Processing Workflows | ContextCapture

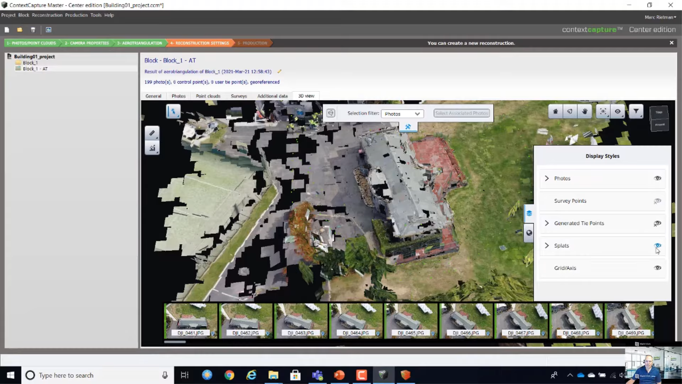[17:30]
are hard to read, so, if I, put my type points, yeah, it's really hard, to understand,
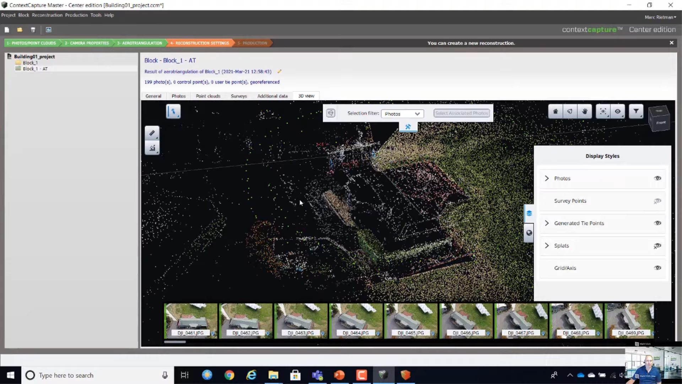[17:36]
what you are creating, that's why, we have that, splash option, so, in this screen, and you can, customize it, a little bit, like, if you don't want, these images, you can say, I only want, to do the, 3D view, yeah, I like it, to have them there, so, I just, do this, what, what we see, we can, select an image, so,
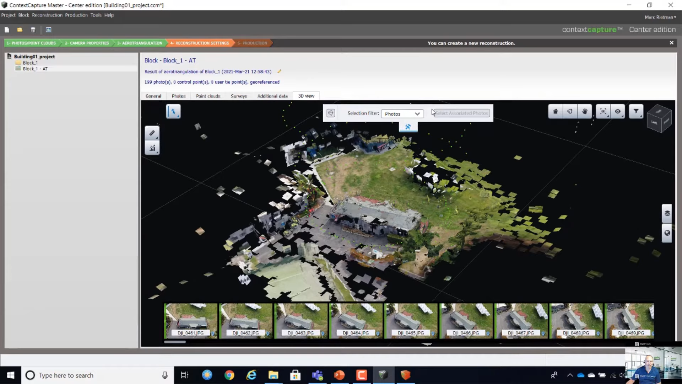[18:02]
if I select, here, this selection filter, is photo, so, we can, select an image, here, we can, view the direction, how the image is taken, and what's, the view direction is,
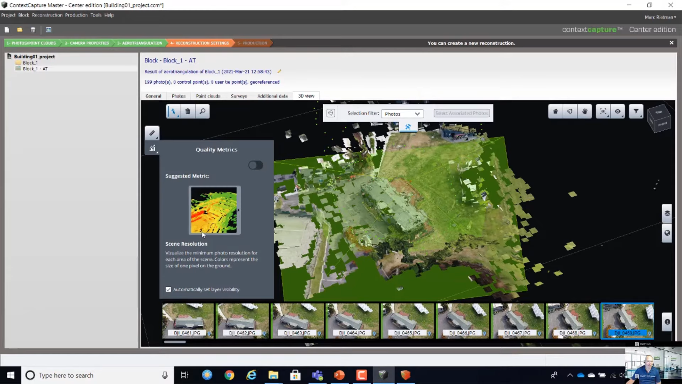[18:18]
we can, also, display, the report, result, which is on the report, so, for example, if I, let's say, I turn it on,
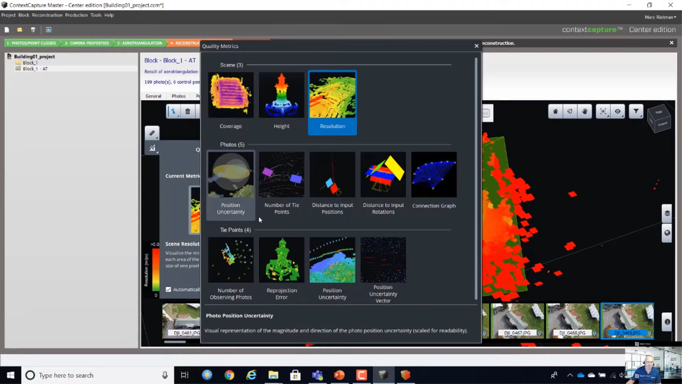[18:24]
and then, we had here, that option, position uncertainties, you can, turn that on, and view, view it in here,
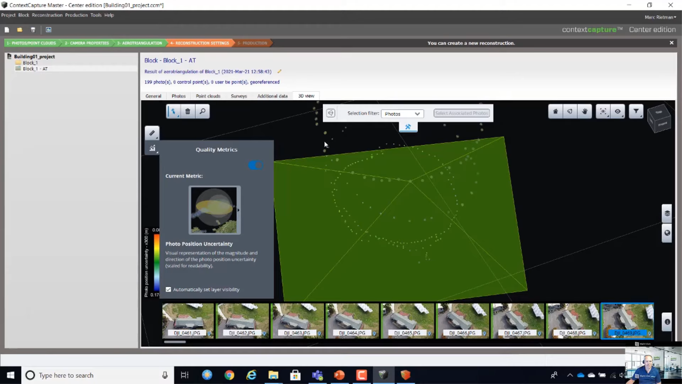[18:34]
if it's, reading, so, you can see, some of them, a little bit more, uncertain, than other ones,
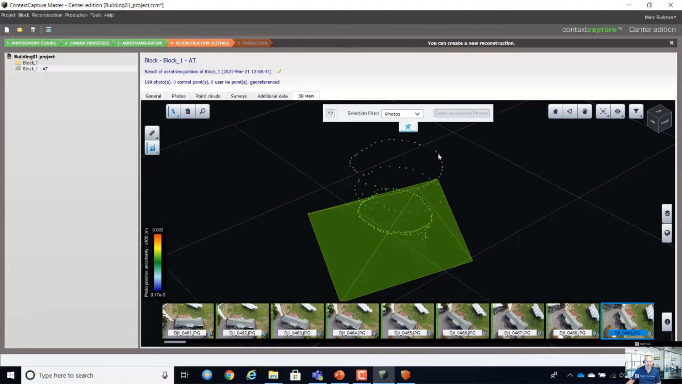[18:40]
so, let's put, back the splash on, and then, can view it,
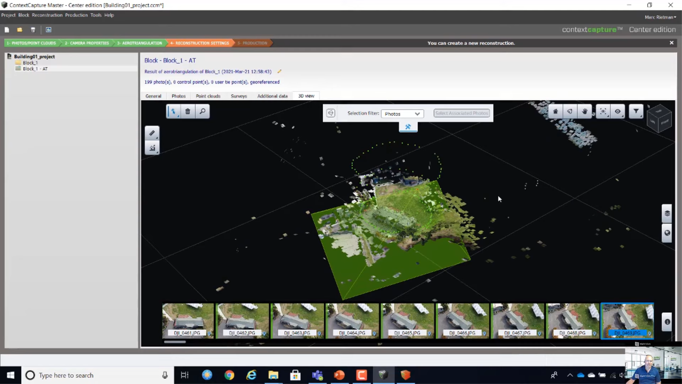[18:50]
so, I'm quite happy, with the result, everything looks okay, you don't see, any strange things, so you see, a lot of noise, outside here, and you think, what is this, where does it come from, that's probably, because these images, are shooting, on an angle, so you see, a lot of noise, here, but we can also, select from, hey, tie point filter, you select that point,
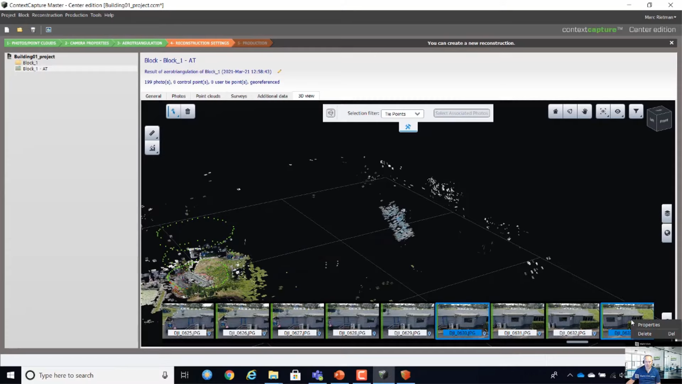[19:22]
let's do this image, if I, I can now, view it,
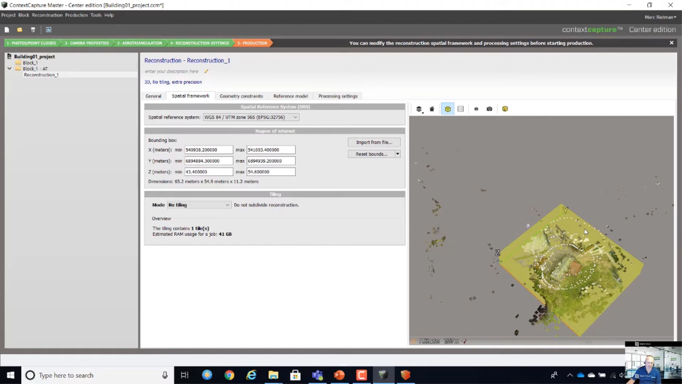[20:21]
KML file, I can import it, from here, but I can also, adjust it, manually, so, if I do an option, edit region, of interest,
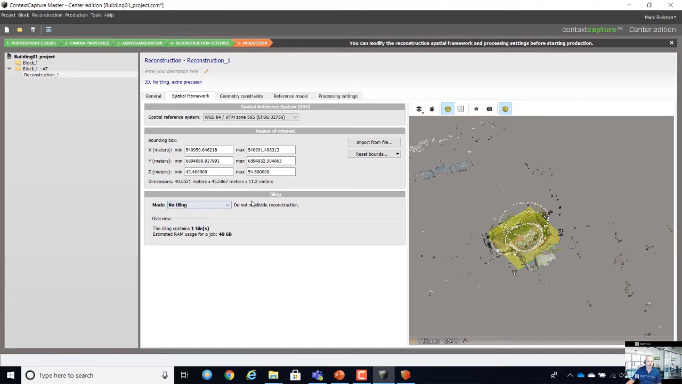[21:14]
is over here, we have, in tiling mode, we can do, a regular mode,
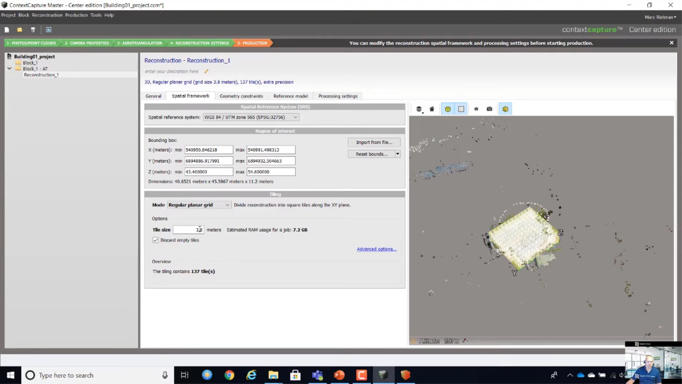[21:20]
so, let's say, I do, 10 meter tiles, so, each tile, is, it's still too big, it's 19, but, yeah, you can see it, over here, but, let's say,
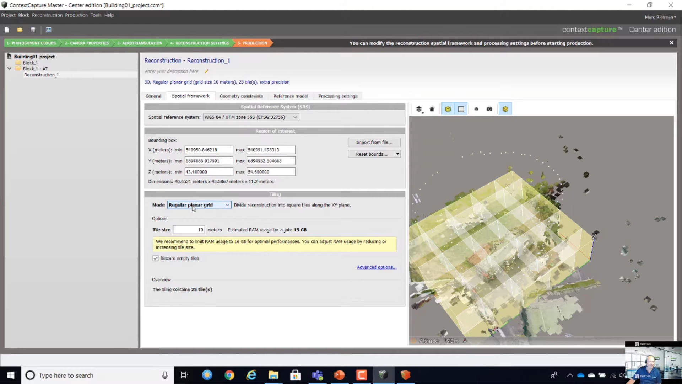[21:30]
so, 7 meters, something like this, but, we have also, an option, and we have, volumetrics, it's basically, the same,
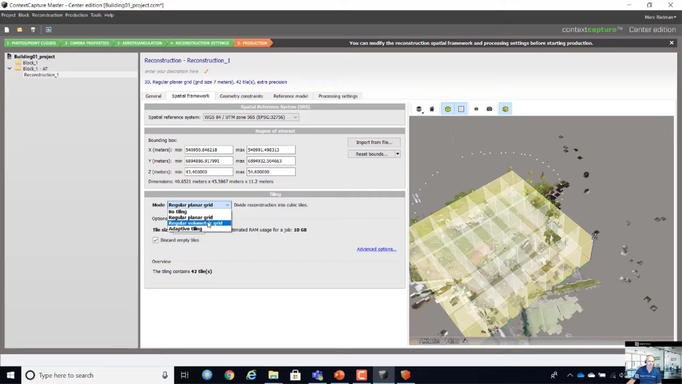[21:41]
but, in height, but, another option, is adaptive tiling, and, we say, each job, should about, 16 gigabit RAM, expected usage, and,
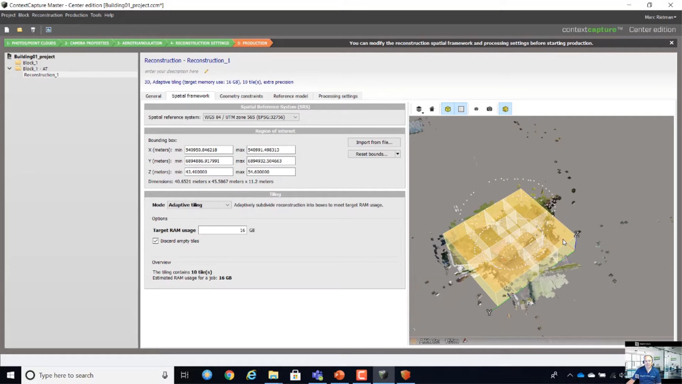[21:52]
then, you see, different type of tiles, so, some tiles, have more data, and others, have less data, so, the tiling is set, over here, we can set,